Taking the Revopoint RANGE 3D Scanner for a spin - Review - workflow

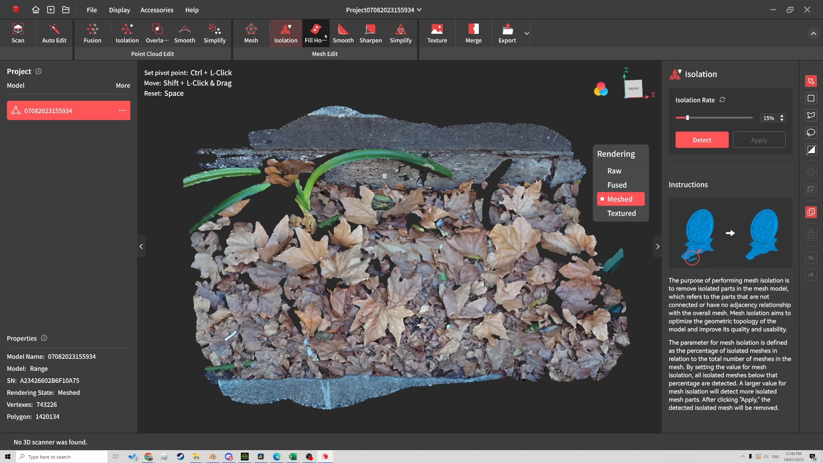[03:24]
sure all the settings are correct i mean you can do all this in blender like we have but you can see here
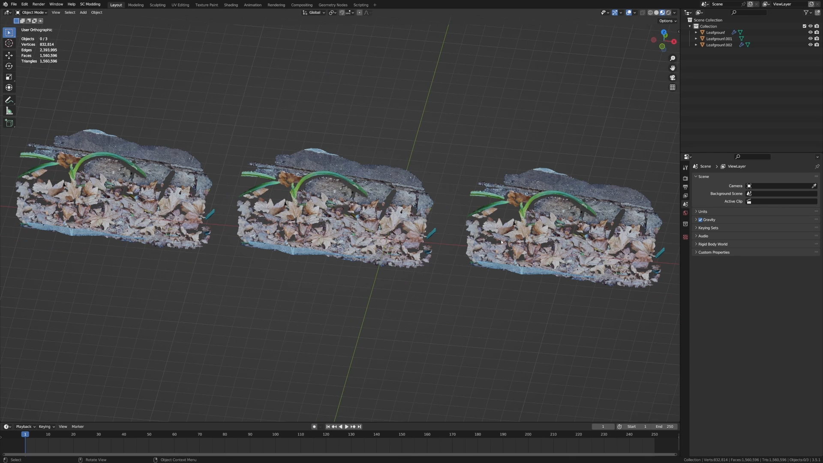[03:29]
that we just got good quality without doing squat let's bring in one of our other objects now we've got one of these pieces now it's really important as i mentioned before that flat planes aren't going to work and also symmetrical pieces aren't going to work the device the application is going to have issues because it doesn't know which way is which so just keep that in mind but
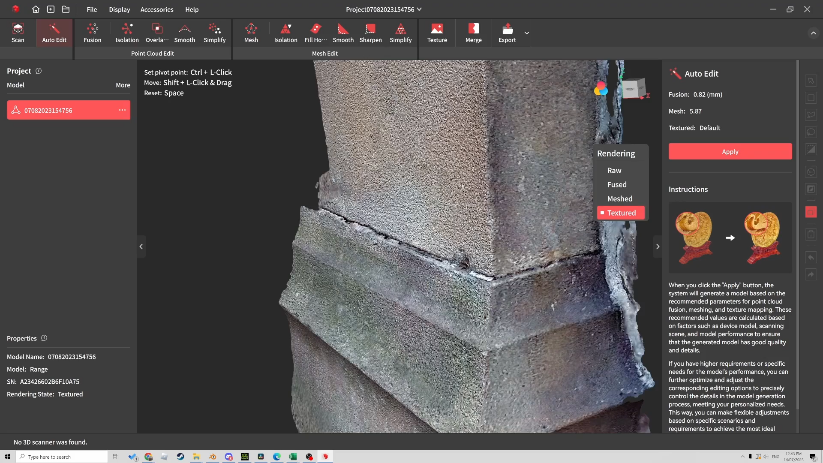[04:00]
once again here we are let's just go simplify the mesh and i'm just going to hit apply let's go into auto edit now and just go apply smash through it and you can see that we've got yeah quite a bit of definition here on the mesh let's uh maybe i just want to smooth this mesh out
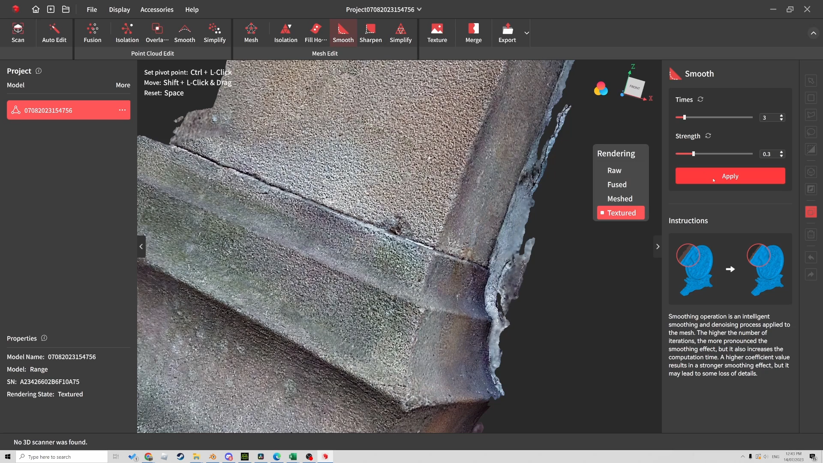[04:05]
yeah go on apply the texture mapping please uh yes please and now let's just go ahead and export
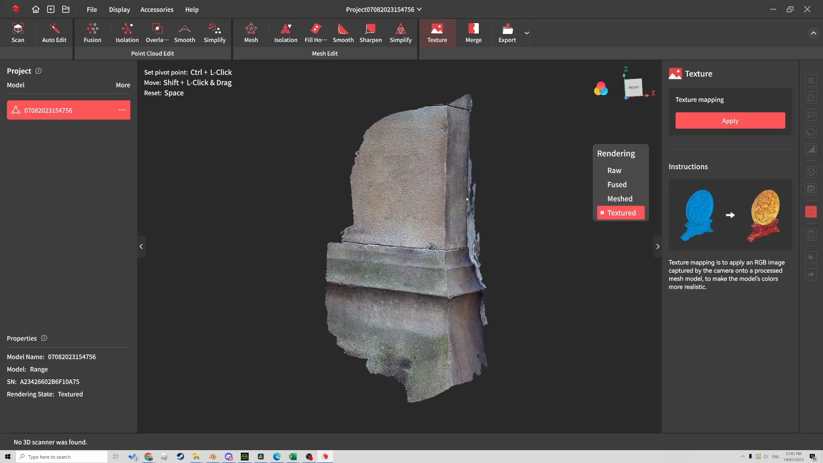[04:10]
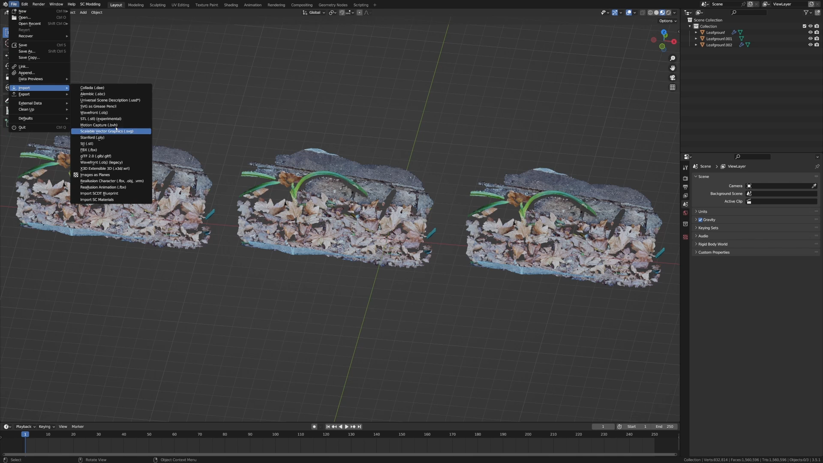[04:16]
over into blender file import obj with selected 0.01 let's rotate that around